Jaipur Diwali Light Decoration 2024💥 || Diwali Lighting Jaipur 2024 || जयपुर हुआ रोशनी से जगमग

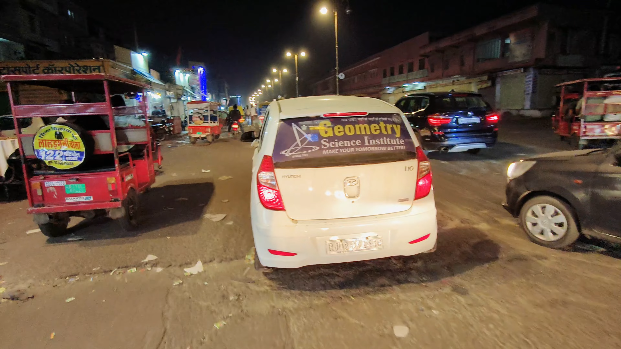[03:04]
अब भैया किधर लेके जाए हमें पता नहीं है,
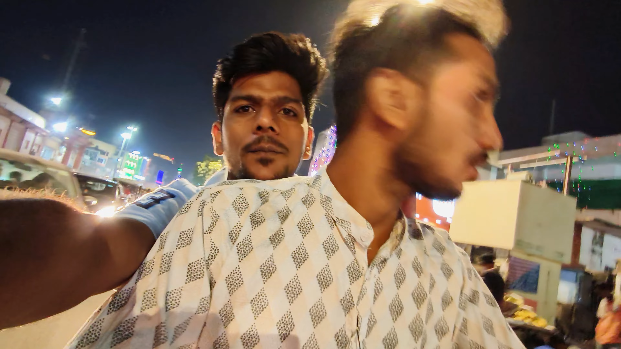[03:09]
हम इनके पीछे या हमारे आगे, और बिल्लू भैया साइड में चल रहे हैं।
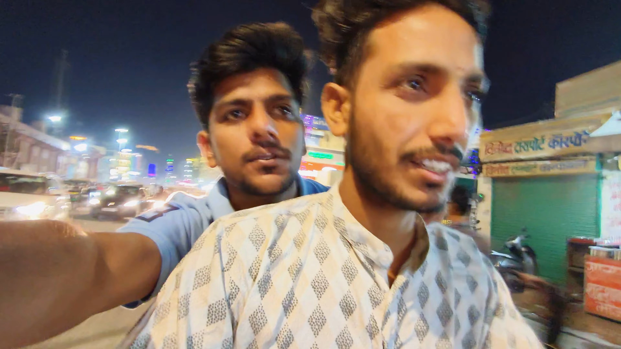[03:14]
शॉर्टकट नहीं, अपन चलेंगे यहाँ से पांच बत्ती से फिर अजमेरी गेट, अजमेरी गेट से गाइस फिर चांद पोल, छोटी चौक पर बड़ी चौक।
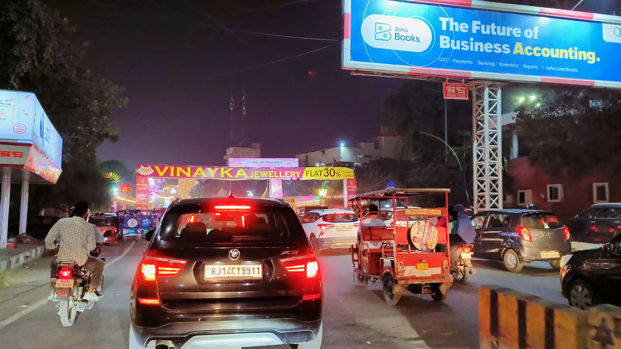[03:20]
अब लाइटिंग स्टार्ट होगी 5 बत्ती वाली, ट्रैफिक बहुत ही ज्यादा है, और तेरी तो भाई फुल है फुल एकदम,
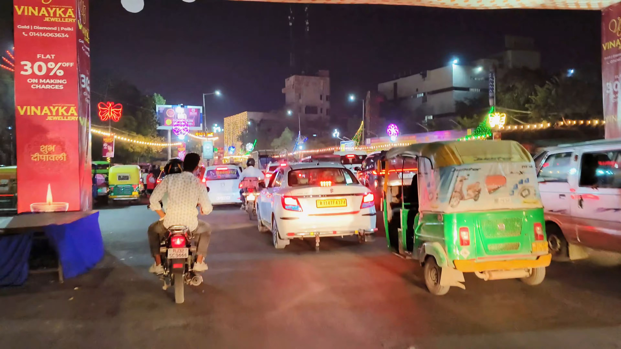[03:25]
क्या ही लाइटिंग है यहाँ की, चेक कर लीजिए गाइस, डोंट मिस दिस मोमेंट, क्योंकि बहुत ही बढ़िया लाइटिंग दिखने वाली है भाई।
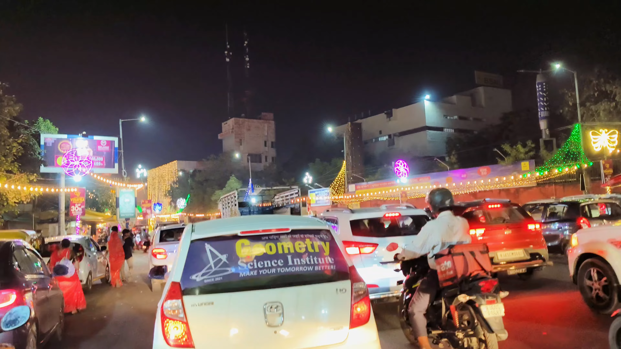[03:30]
पतली गलियों से निकलना पड़ रहा है हमें, पतली गलियों से ये देखना,
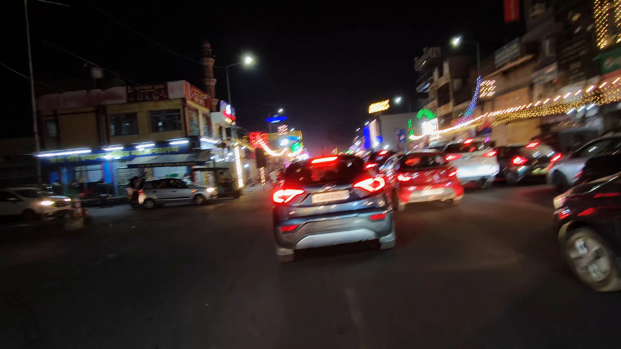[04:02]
ये देखो गाइस ये वाली ज्वेलर्स की शॉप, इसकी लाइटिंग बड़ी प्यारी लग रही है। एंड मेरे को तो गाइस ये वाला ना, ये वाला सीन बड़ा प्यारा लगता है, ये देखो।